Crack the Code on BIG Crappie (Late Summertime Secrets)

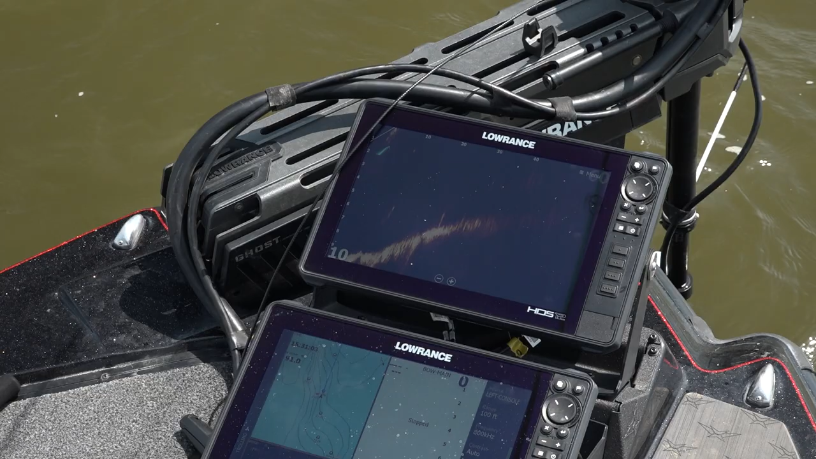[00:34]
most aggressive fish that are up high in the water column that
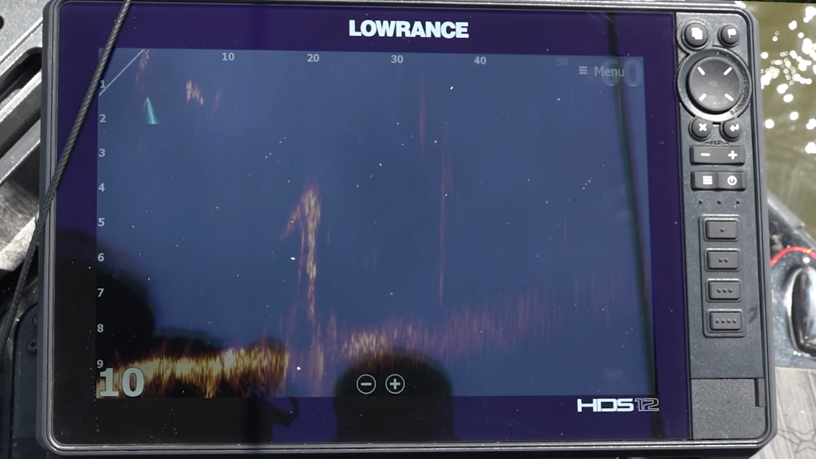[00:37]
are up on top of the stumps or up on
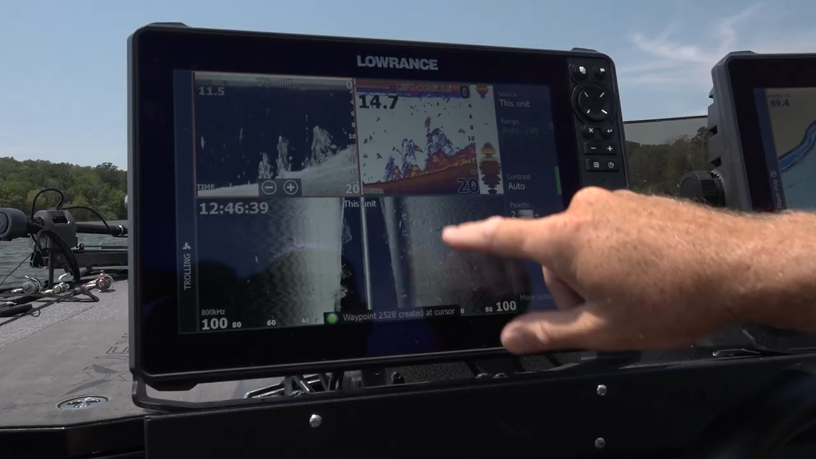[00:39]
top of the brush piles i can throw that
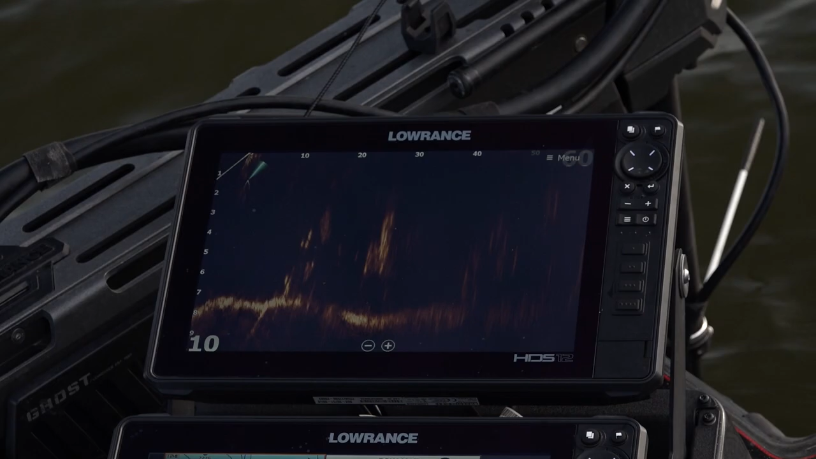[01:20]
my bait's right on the bottom oh there he is right there oh that's a better fish right there now that's what we're targeting right there nice summertime crappie